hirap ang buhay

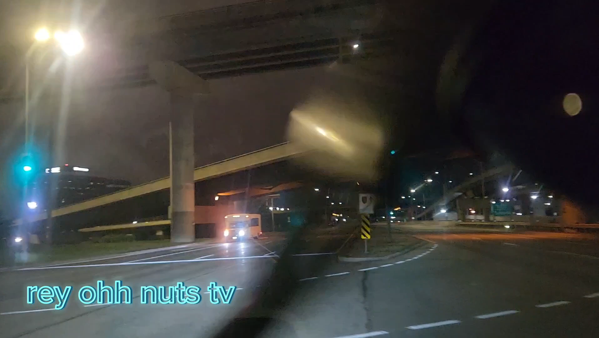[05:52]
Papuntang ang tawag dito terminal 1 or 3. Kita nyo dito mga nuts.